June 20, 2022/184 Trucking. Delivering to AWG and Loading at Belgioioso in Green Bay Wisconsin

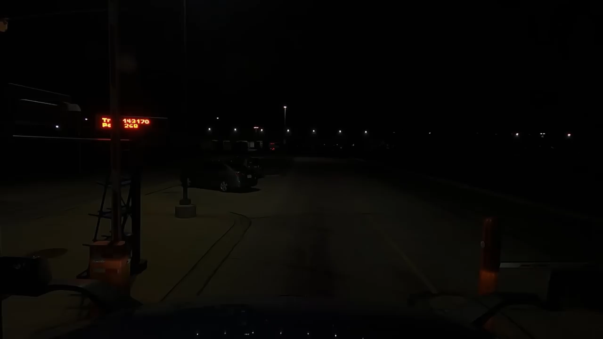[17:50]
Okay. Yeah, we are instructed to come back at 11:30 or midnight. So we're going to make a little U-turn here. But they said that I could stay in their property. Not exactly inside their property.